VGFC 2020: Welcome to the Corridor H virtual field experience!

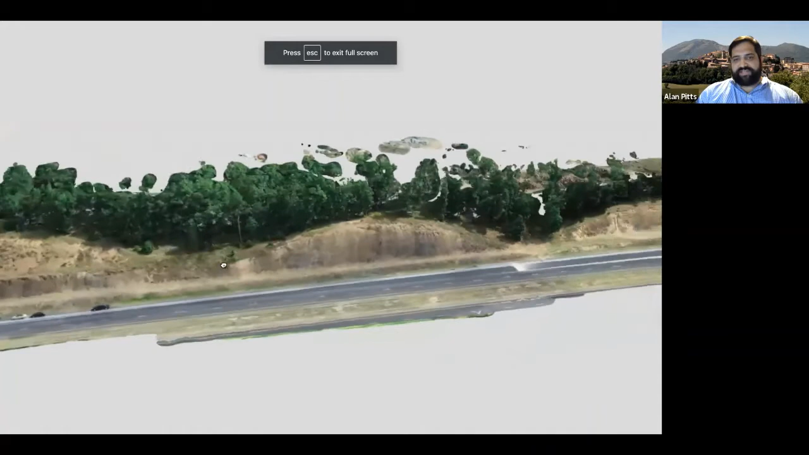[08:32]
So by looking at one of these you'll be able to actually navigate around in the 3D environment of the different outputs.